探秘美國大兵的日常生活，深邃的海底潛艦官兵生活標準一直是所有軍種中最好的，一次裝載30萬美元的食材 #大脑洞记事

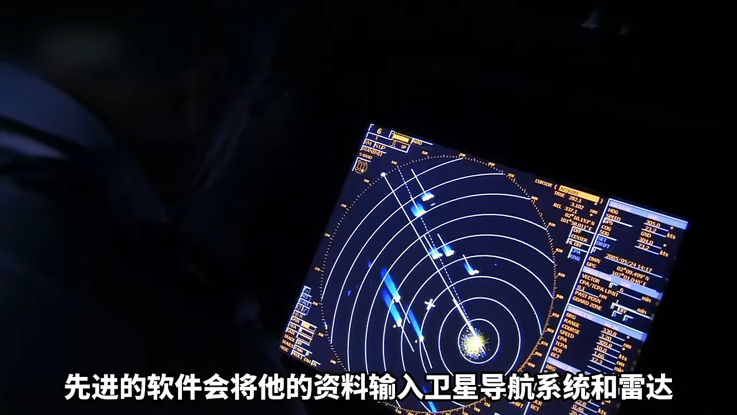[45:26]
所以驾驶室内的甲基船员不但能规划好航程,还能同时预知海上的交通状况。